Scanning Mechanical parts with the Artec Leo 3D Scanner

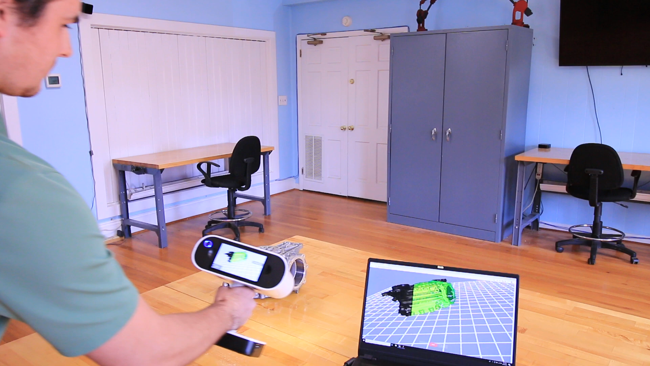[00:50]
All right, I feel like I've got everything on that one position so I'm going to pause the scan,
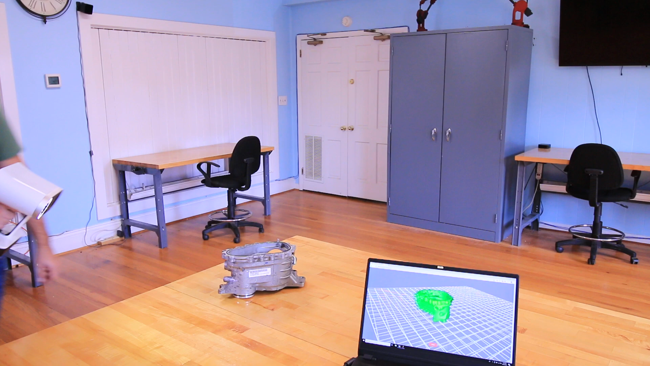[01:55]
And once I export this into Artec Studio, everything will be fully aligned.